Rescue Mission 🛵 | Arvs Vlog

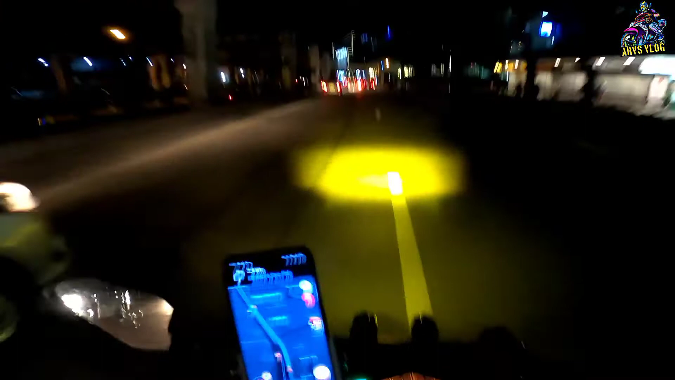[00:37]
So, nag-share location na tayo para di mainip yung tropa natin. Para alam niya kung nasa na tayo.
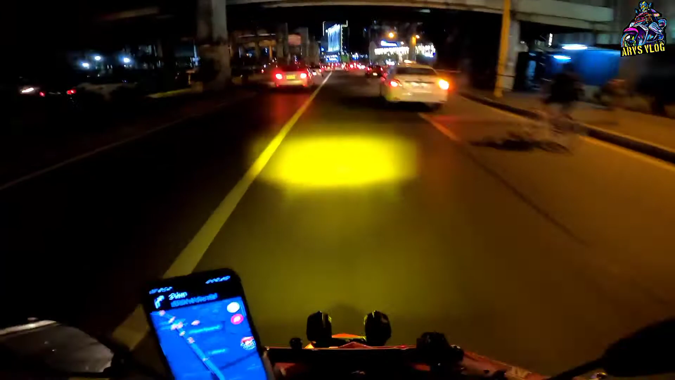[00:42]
Baka mainip eh. Ranas na ranas ko yan. Nang tumirik siya at suwete. Buti kayo mag-start. Pares kami ng motor, pares kaming M3. Edsa na tayo. Right, medyo malapit na tayo sa kanto. Sana makita natin agad.
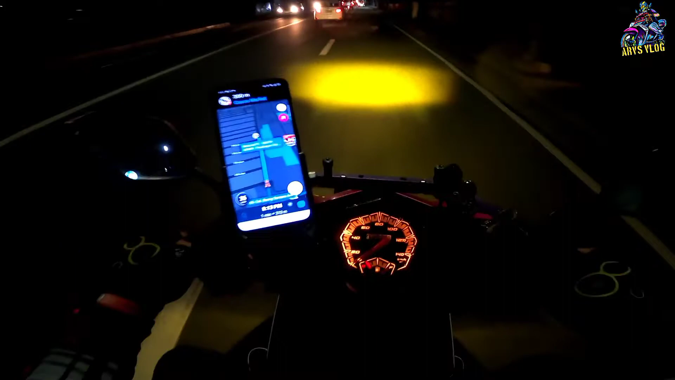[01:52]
Ah, ito, clean fuel. Nakita ko na. Clean fuel, sabi ni tropa. Costco Market? Di pa kasi ka napunta rito. Clean fuel, clean fuel. Oh, ito. Oops. Nangyari.
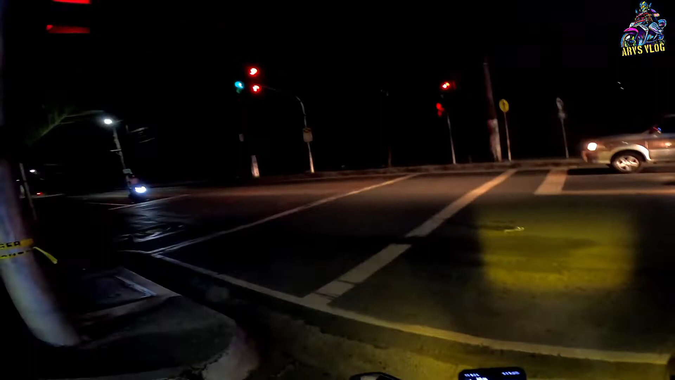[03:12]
Naka-red, no? Ano, tulak na natin sa harap? Ay, nauna ako. Tagal na tayo hindi nagtutulak eh. Senyas ka lang.
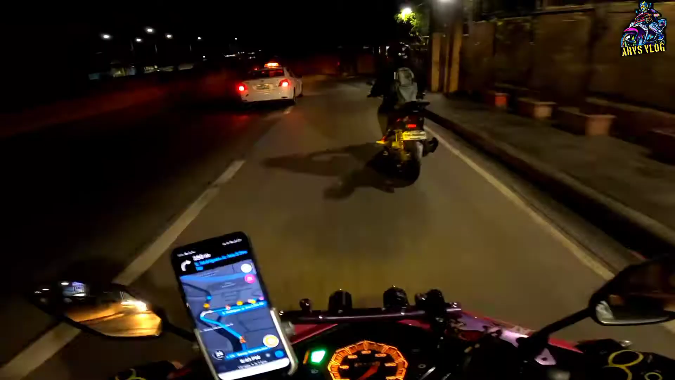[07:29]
Yun, no? Pababa lang. Ginawa, pagbaba, walang tulak-tulak. Sundan lang natin si pare ko, ay.
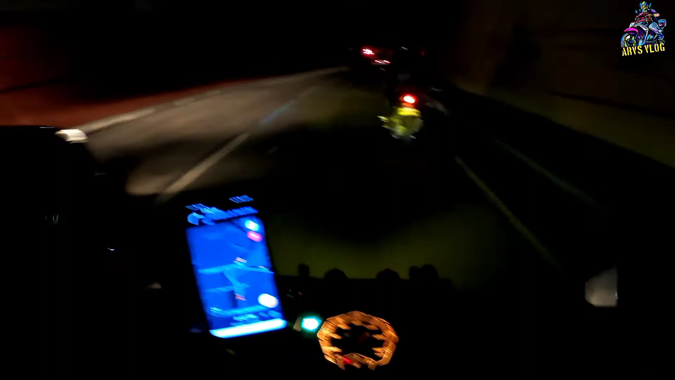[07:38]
Marikina na yata ito eh. Ang daan natin is E. Rodriguez Jr. Kanan, Pops, kanan. Ha, kanan.
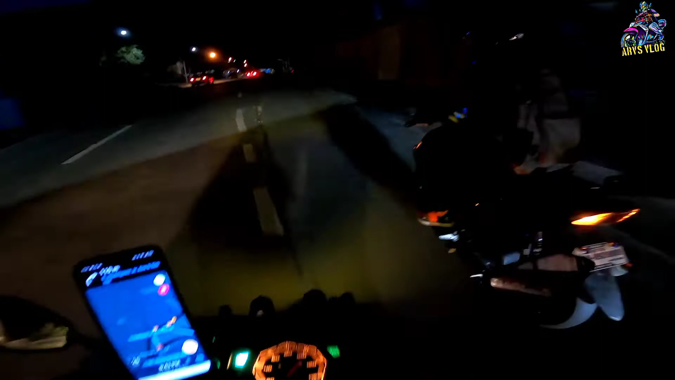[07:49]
Ay, sorry. Layo eh. Ay, pababa naman, hige. Yan, kanan lang. Tapos dire-diretso na tayo, Ortigas.
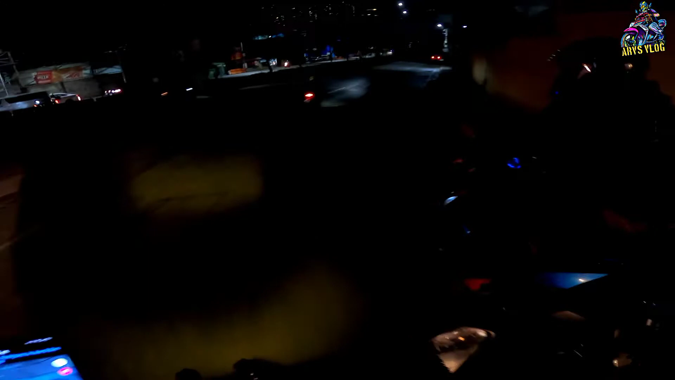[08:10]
Ay, sana walang masyadong ano rito. Mahirap pag traffic.
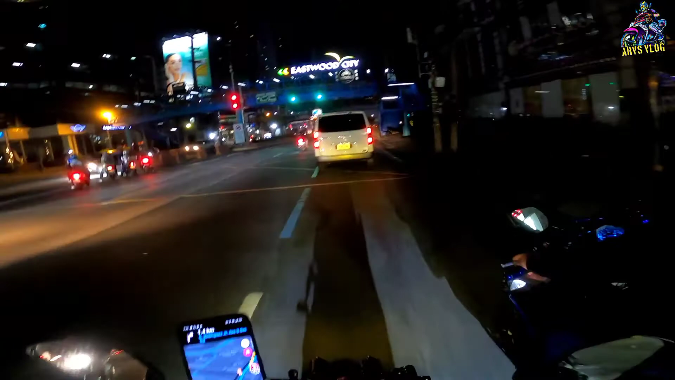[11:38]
Nag-aalanganin sa ban. Okay lang 'yan. Buti na green pa rin. Abot ba tayo?
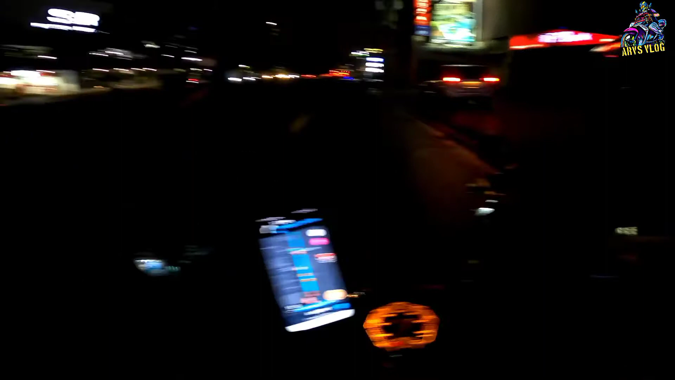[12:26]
MMDA pala to. Sila sir nang uli. Kala ko tayo uliin eh. Inuhuli no, swerving. Ay hindi, ano, nag-beating the red light yun. Nagpula na kasi eh, oh. Nag-beating the red light. One na yung nakalag sa Starbucks. Oo, oh, one na eh, kaya nasa dilim pala sila, ano.